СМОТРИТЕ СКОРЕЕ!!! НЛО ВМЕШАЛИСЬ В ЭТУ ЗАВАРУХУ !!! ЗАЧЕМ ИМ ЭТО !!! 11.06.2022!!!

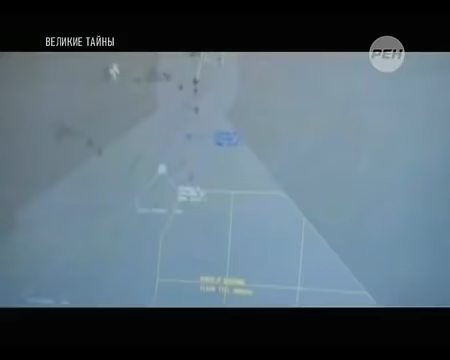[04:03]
На экранах наземных радаров никаких посторонних объектов в эшелоне не было.